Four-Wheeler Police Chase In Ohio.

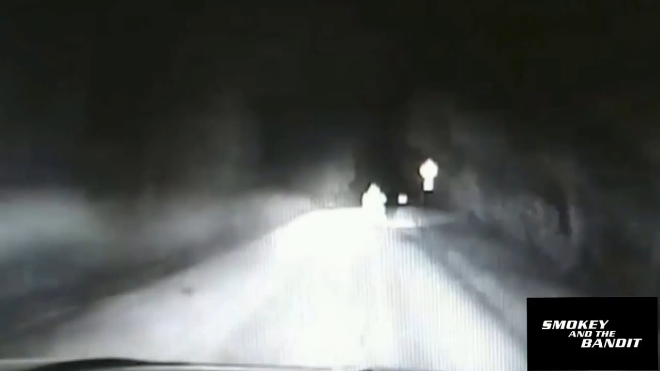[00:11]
Pull over or you're going to jail. 56, we're turning southbound on Wildcat.